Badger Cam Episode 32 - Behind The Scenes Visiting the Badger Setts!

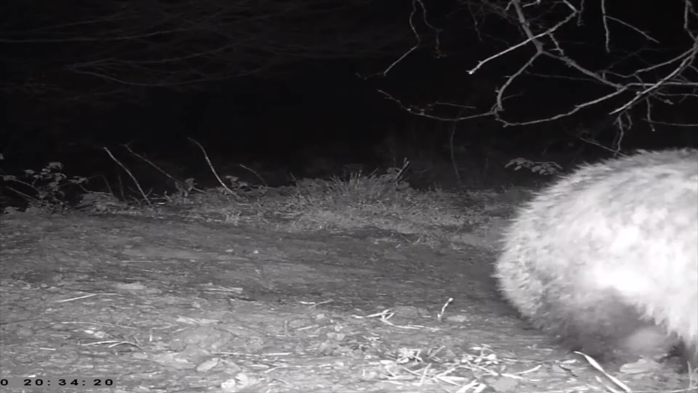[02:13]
looks like it might have worked because this badger here is sniffing around for something
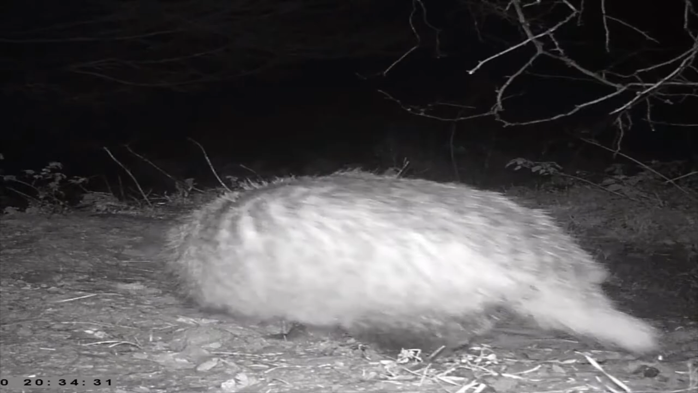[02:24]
yeah they've definitely found something there yeah those holes are exactly exactly where I put the peanuts earlier
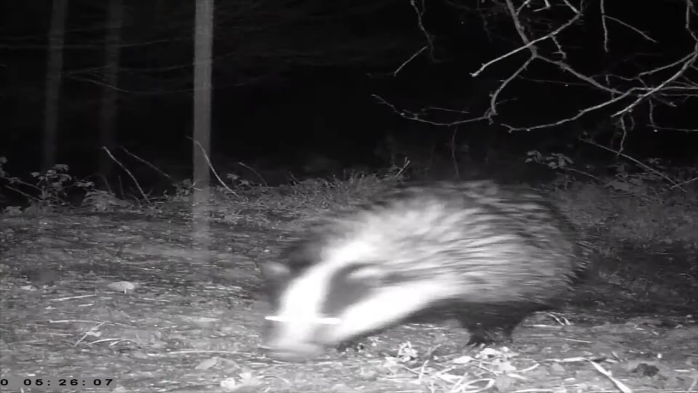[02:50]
yeah this one looks a bit damp and it also looks like we might have attracted a rabbit see if they can find some of our peanuts
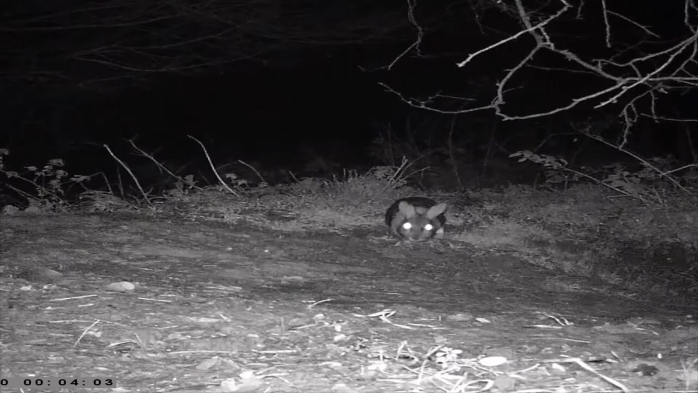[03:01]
well maybe not the rabbit but we have got a mouse and the mouse seems to have found something something seems to have scared them but they came back later on they look very very energetic